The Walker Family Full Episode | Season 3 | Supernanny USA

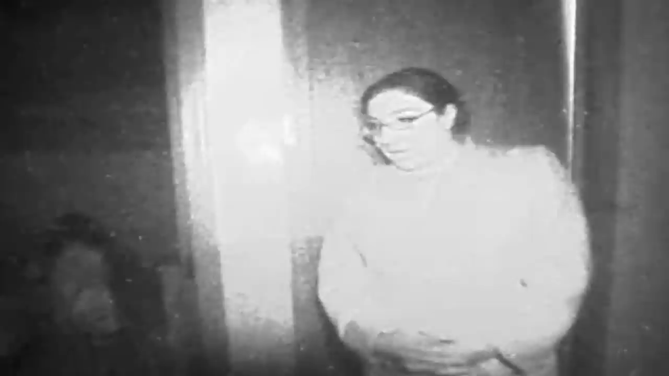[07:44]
Layla, go to bed. I don't like bedtime because I want to play.
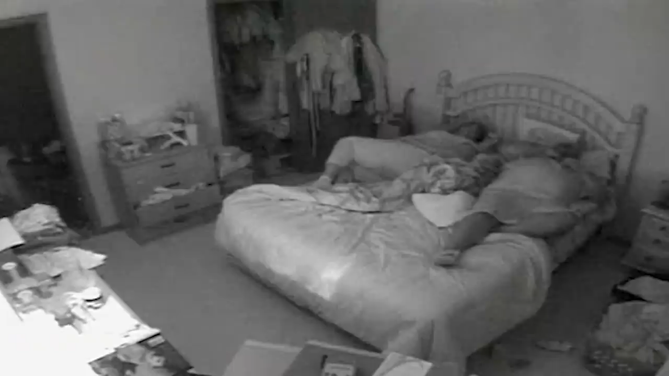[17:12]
And as soon as Mum and Dad went to bed, Layla was out of her room trying to get into theirs.
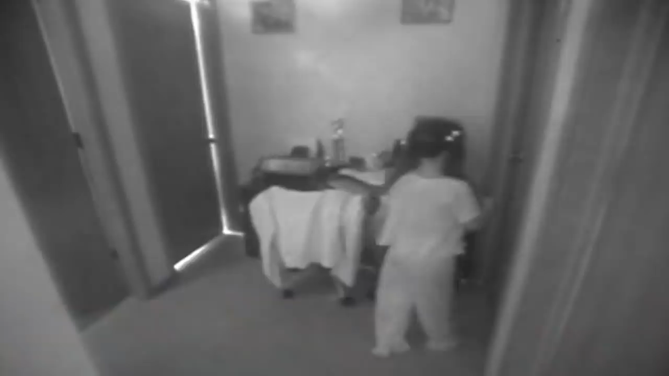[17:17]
What's the first thing you say? No, Layla, it's time.
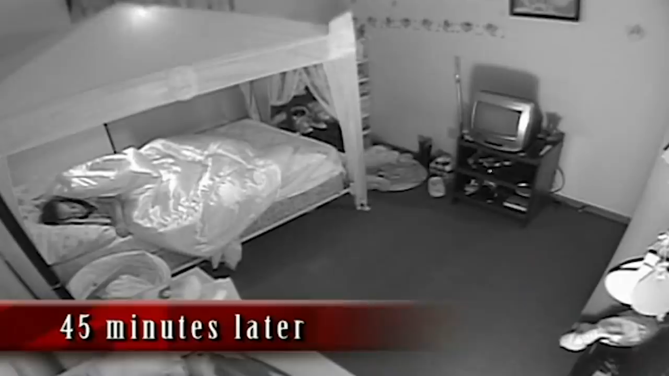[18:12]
Layla got out of bed 17 times, but it only took 45 minutes, and then she was down for the whole night.